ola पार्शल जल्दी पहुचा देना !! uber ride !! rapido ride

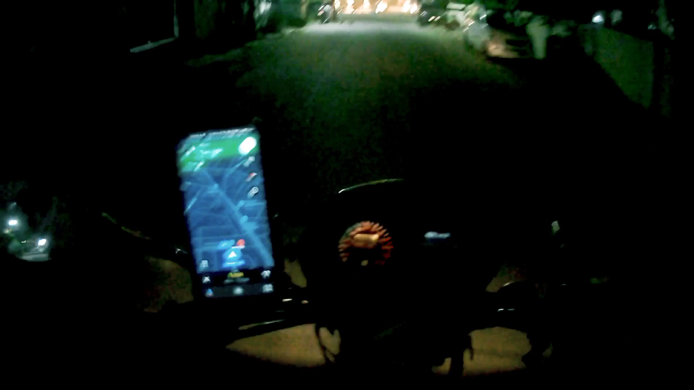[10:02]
सामने भाई क्या होटल है, मस्त एकदम।
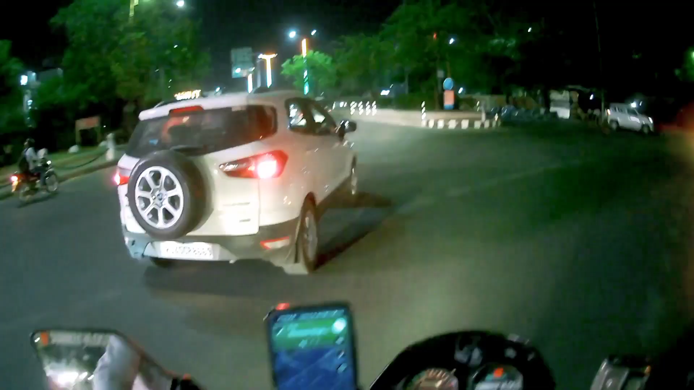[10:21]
देखो आगे लाइटिंग वाइटिंग एकदम मस्त।
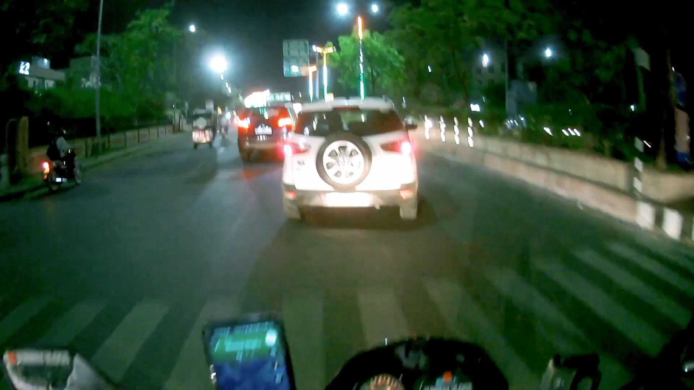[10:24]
तो गाइस अपन चलेंगे सीधा एलिमेंट
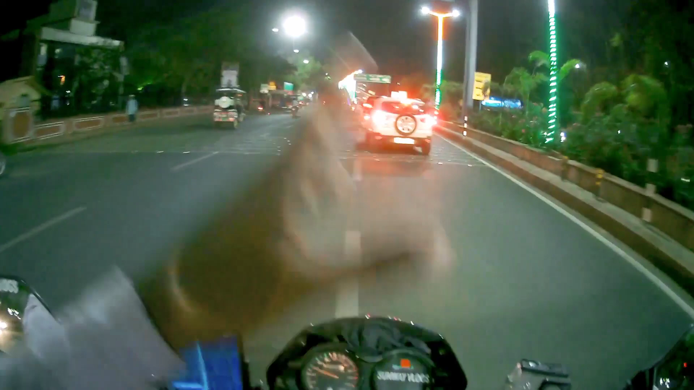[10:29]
फ्लाईओवर से ऊपर से मानसरोवर की तरफ, और दोस्तों देखिए ऊपर से क्या मस्त व्यू है भैया।
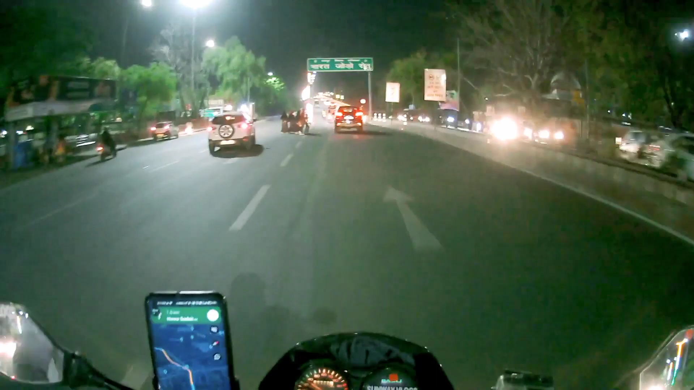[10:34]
भैया रोक लिया मैंने पहले ही, मुझे पता था तुम लोग रुकने वाले हो नहीं।
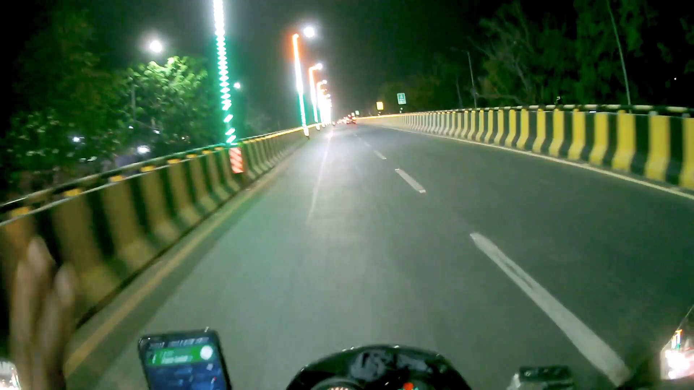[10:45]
चलिए और भाई गाइस देखिए क्या मस्त लाइटिंग वाइटिंग, तिरंगे की तरह एकदम मस्त लग रहा है।
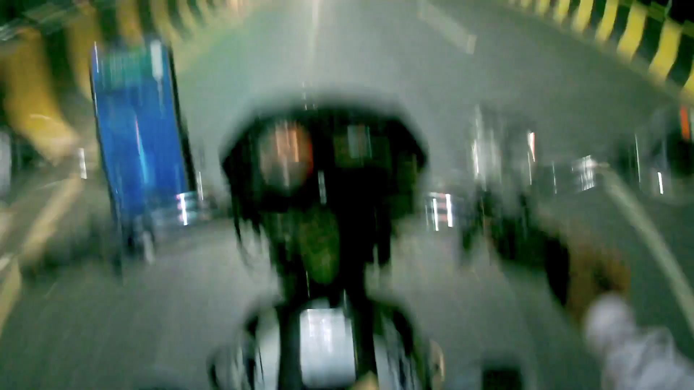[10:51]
तभी हमको मिला है ये वाला पार्सल, और गाइस ये पार्सल हमें करना है ड्रॉप।
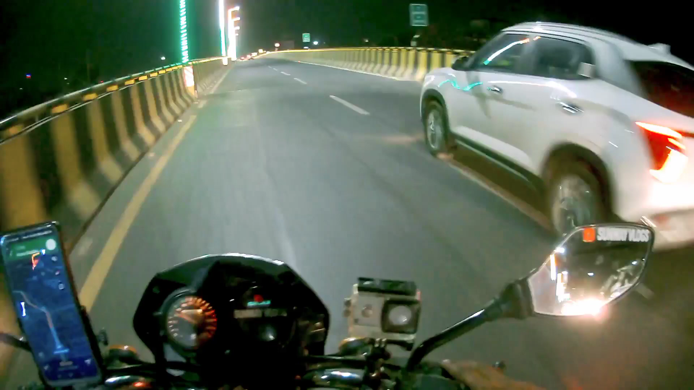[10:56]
और आज संडे की वजह से भाई पूरे रास्ते मतलब एकदम शांत है।
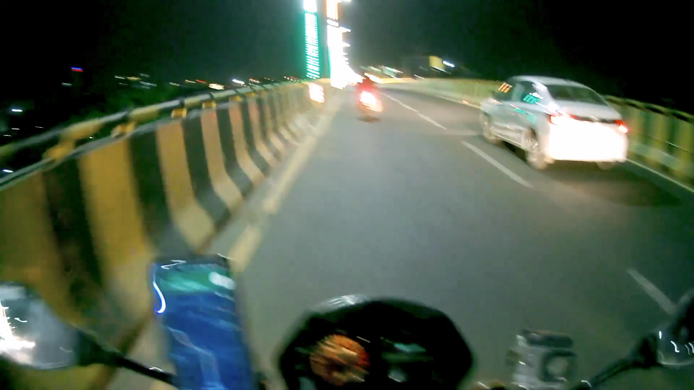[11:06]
वाओ, और गाइस ऊपर से सिटी का व्यू देख सकते हैं आप, फ्लाईओवर से क्या मस्त दिखता है।
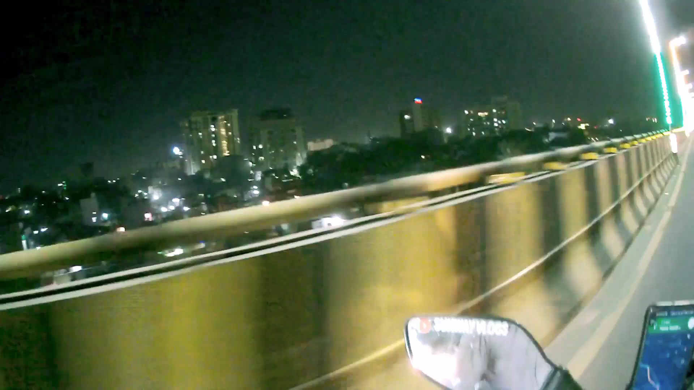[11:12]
देखो लाइटिंग वगैरह दिखती है आपको।
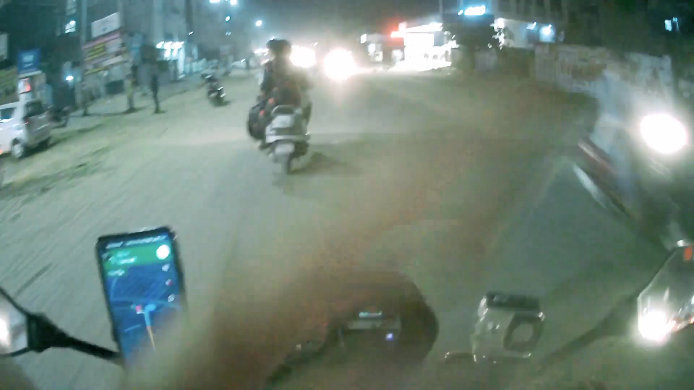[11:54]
चलिए दोस्तों भैया को पिक करते हैं जगतपुर वाली राइड को, और अभी है गुजर की थड़ी मानसरोवर के भाई गड्ढे में गिर गए। चलिए कोई नहीं, फिर भी चलते रहते हैं, गड्ढे में गिरो या ओयो ओयो ओयो।